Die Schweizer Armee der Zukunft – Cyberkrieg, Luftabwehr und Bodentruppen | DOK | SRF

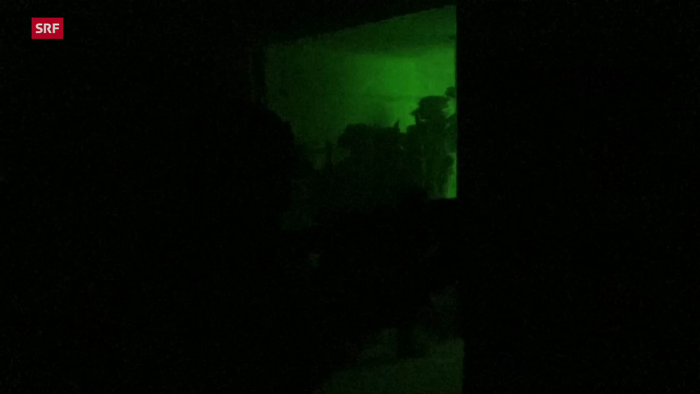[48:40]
Sie üben, eine Terrorzelle auszuheben, die sich verschanzt hat. Eine Aufgabe, die das Militär wohl auch künftig getrost der Polizei überlassen kann. Wir müssen zu uns ins Haus kommen. Wir haben 4